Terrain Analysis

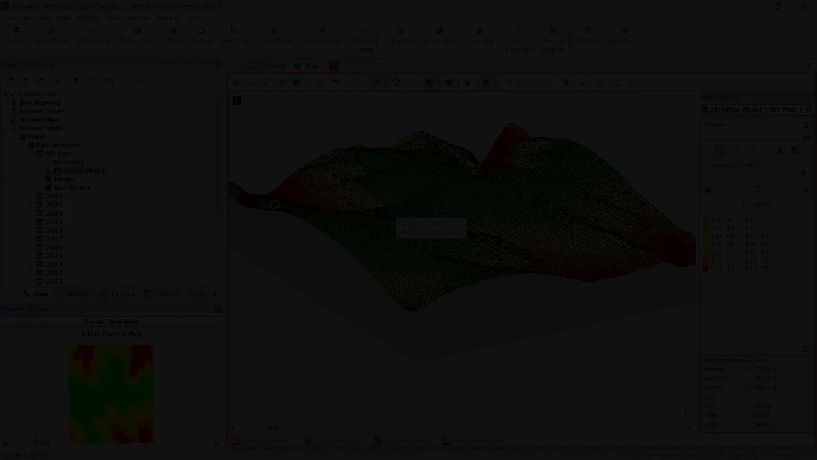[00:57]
You now have the ability to view your map in a 3D view.
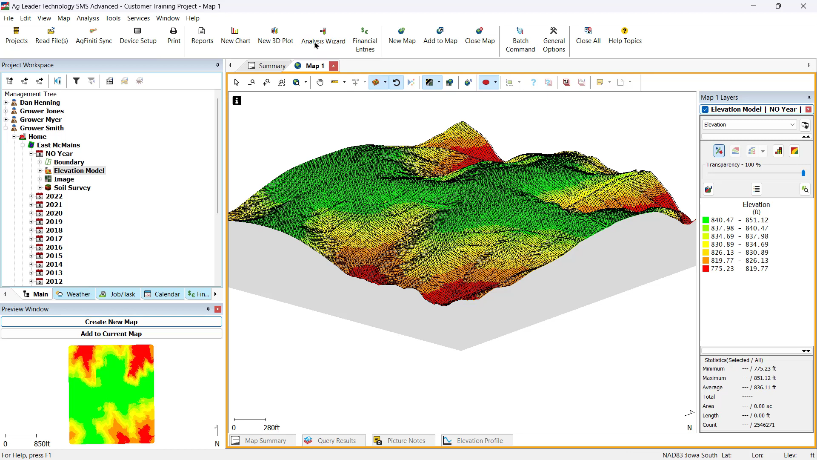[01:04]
To begin the analysis, go to the Analysis Wizard in the main toolbar and select Terrain Analysis on the left. This analysis can be run on a single field or multiple fields. Choose Single Field.